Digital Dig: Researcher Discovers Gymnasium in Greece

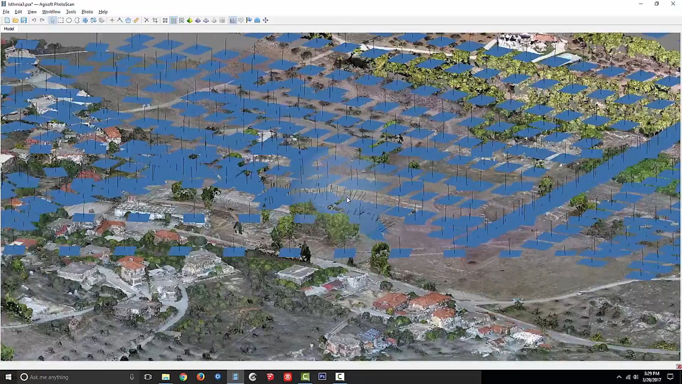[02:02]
And what we've produced on the other side is a highly detailed map of the site.